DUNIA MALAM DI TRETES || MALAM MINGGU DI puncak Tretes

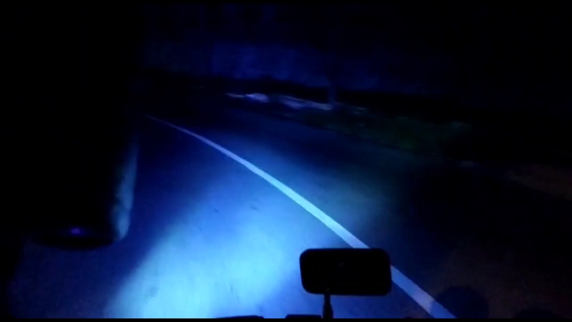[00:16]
Instagram, dan sosial media, yaitu tikungan misterius.
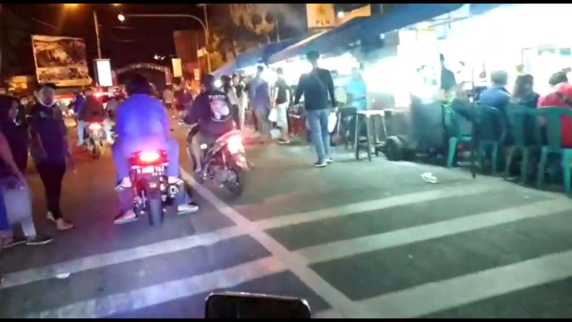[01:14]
Tapi suasananya pun masih ramai dengan pengunjung.
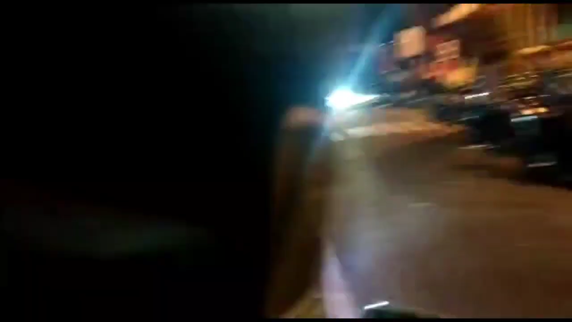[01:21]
Nah, karena mungkin orang-orang itu suka dengan suasana malam yang dingin disambil dengan minum secangkir kopi yang panas dan nikmat,
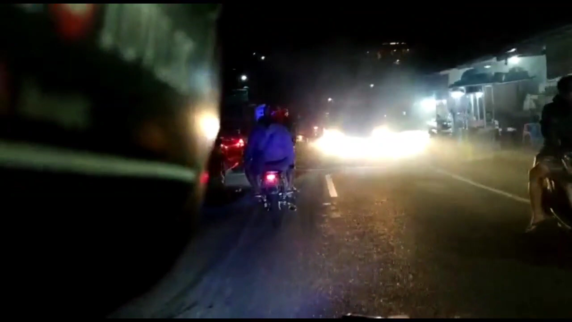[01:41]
Nah, ini jalan menuju ke wisata Pintu Langit. Selain di depan Indomaret dan Hotel Surya, di jalan menuju ke wisata ini sangatlah banyak penjual.
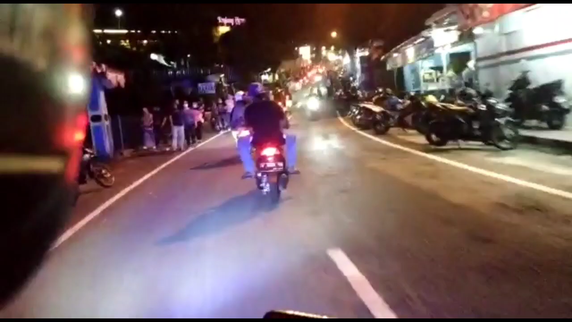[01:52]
Jadi kalian nggak usah khawatir. Di sini juga bermacam-macam orang yang berjualan, mulai dari kopi,
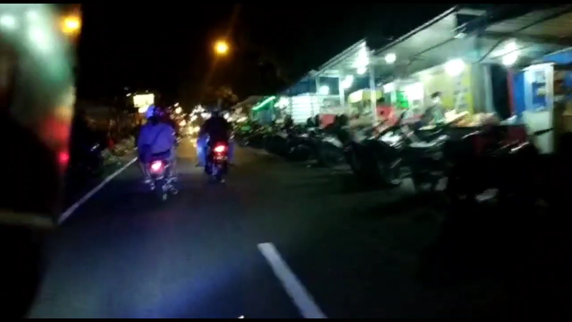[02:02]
jam bakar, roti bakar, dan makanan lain.
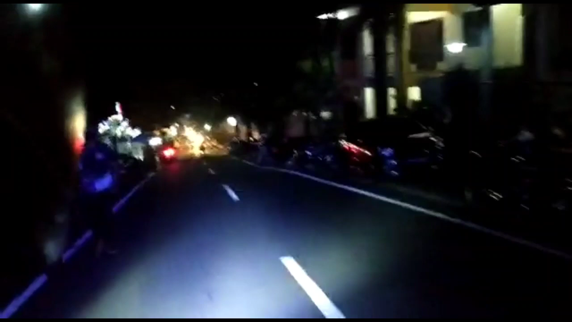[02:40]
Nah, ini bisa dilihat kanan dan kiri banyaknya pengunjung membeli minuman dan makanan. Nah, dan banyak pula yang baru datang guys. Ini saya kurang lebih jam 1.